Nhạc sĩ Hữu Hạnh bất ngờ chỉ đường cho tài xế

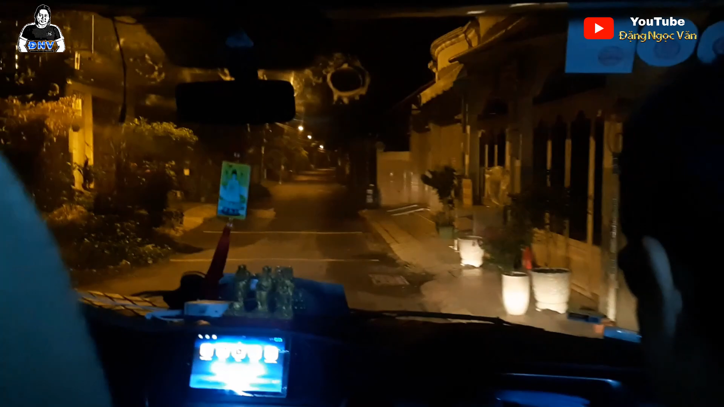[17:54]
đã ăn xong tội mẹ nãy tao chưa tính ừ
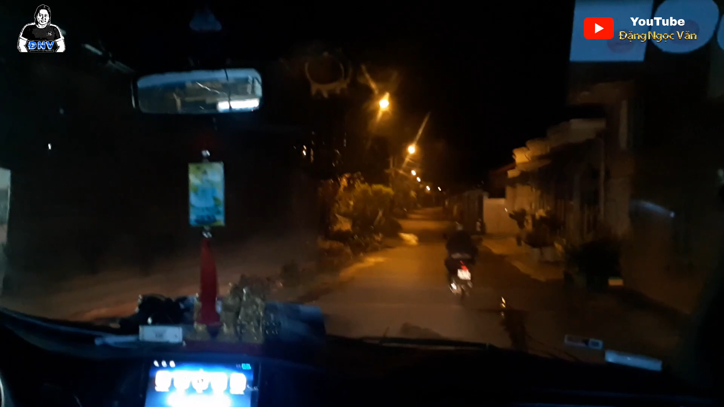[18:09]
bà đó bắt cái lưới xe luôn hay quá hay
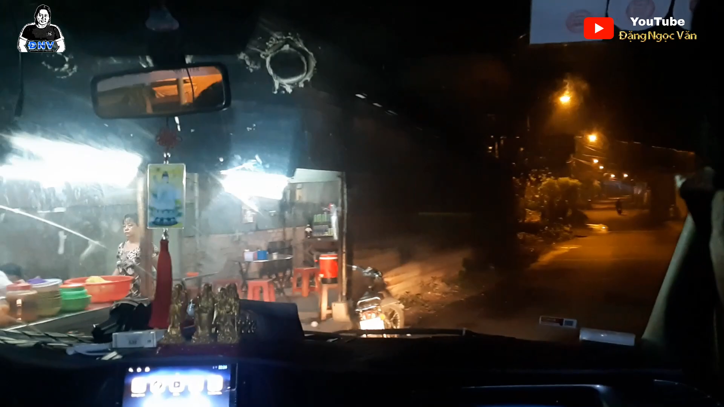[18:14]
quá chị ơi cảm ơn chị nhiều nha chị quốc lộ nha đang quốc lộ nha đúng không chị không?